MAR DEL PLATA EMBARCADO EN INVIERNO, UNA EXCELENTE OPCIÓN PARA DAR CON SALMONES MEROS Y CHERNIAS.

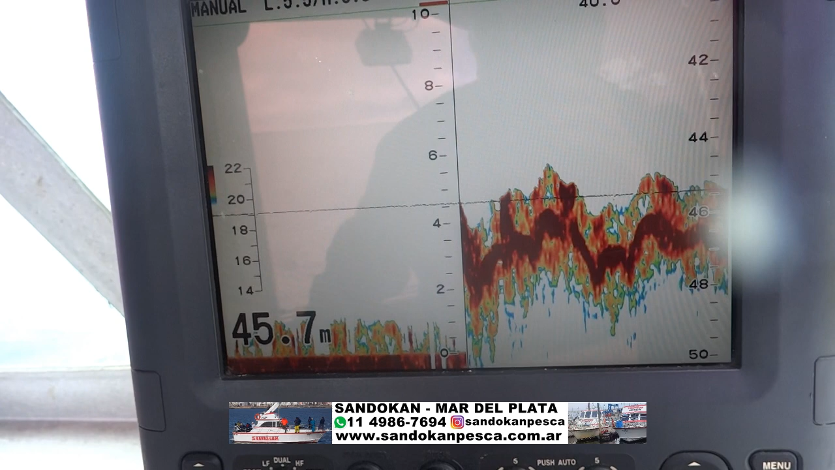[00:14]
On screen: depth 45.7 m
En esto que es una pesca de altura, vamos a mostrar. Este que está acá, que están viendo ustedes, es el fondo. Vamos a 45 metros.
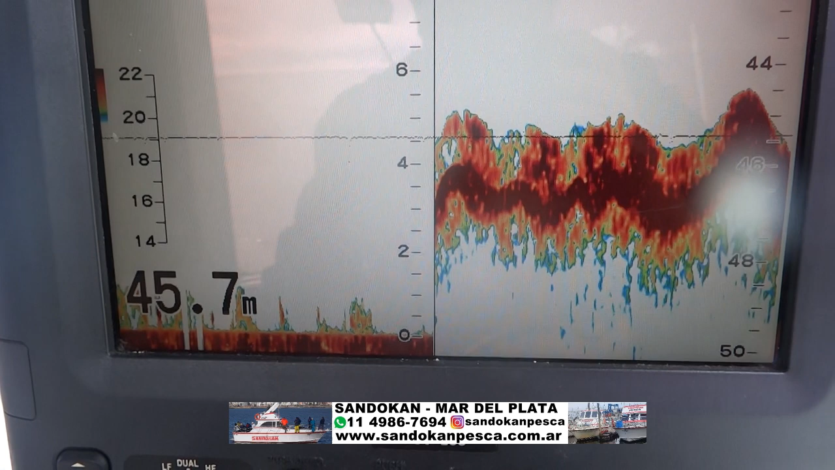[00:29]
On screen: depth 45.7 m
¿Qué es lo que estamos haciendo acá? Lo que denominamos una pesca de altura.